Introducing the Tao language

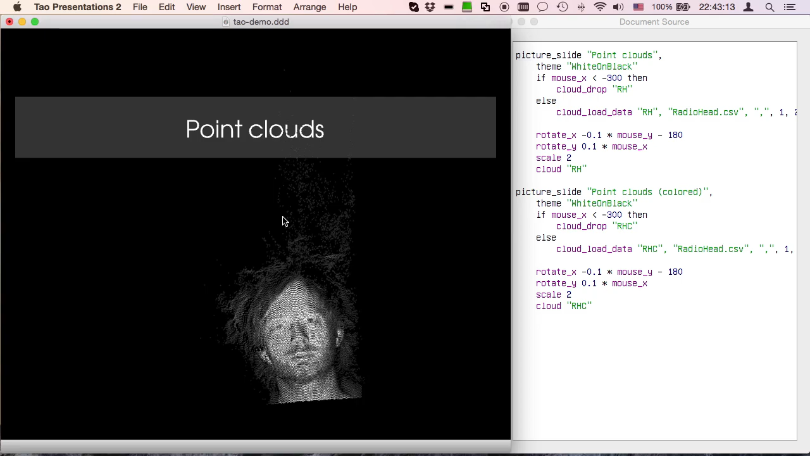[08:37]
Now I have a powerful mechanism following huge sets of data points.
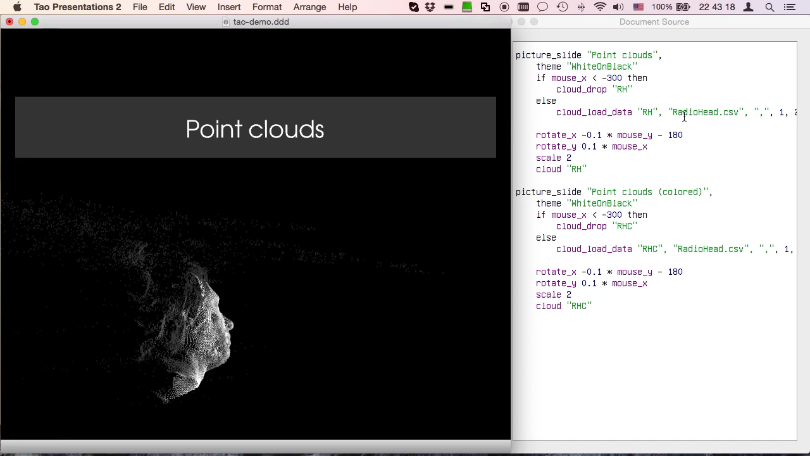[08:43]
And we can use colors as well. You see the mechanism is really reactive and really fast. So we use that to display more than one billion data points.
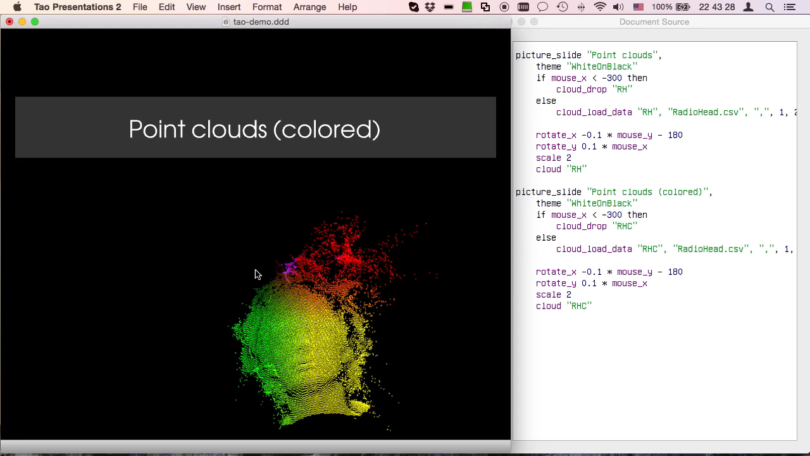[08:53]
We can also do some processing of the data. So here I'm doing some false color rendering on clouds.